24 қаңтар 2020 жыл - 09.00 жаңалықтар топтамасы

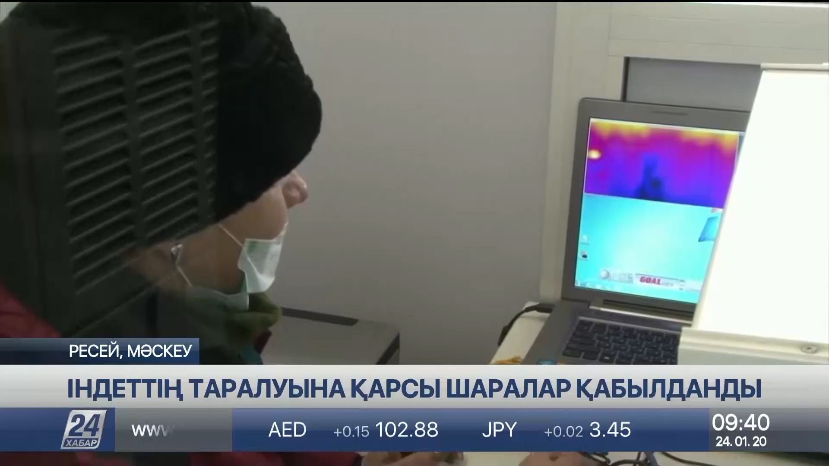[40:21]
Әуі жайларда орынатылған тепловизорлар дене қызуын өлшеп, мәліметті мониторға түсірет.